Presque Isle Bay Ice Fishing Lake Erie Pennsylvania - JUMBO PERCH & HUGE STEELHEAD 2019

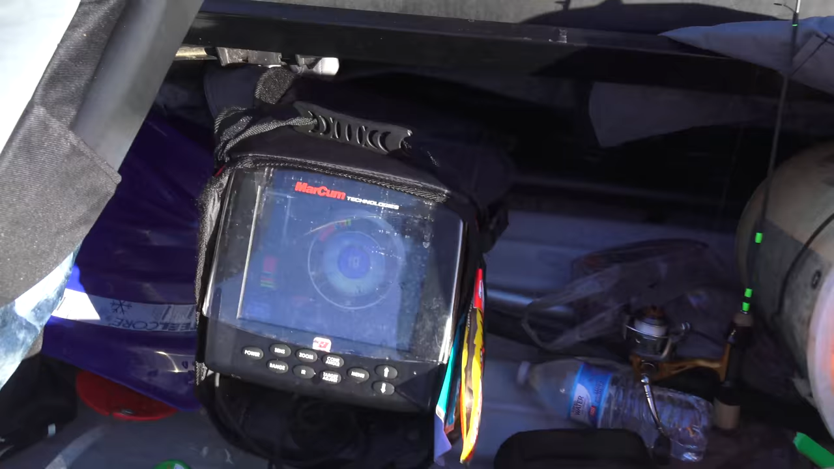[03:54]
And so you can see there's fish down there moving around right off the bottom. We'll see if we can catch one.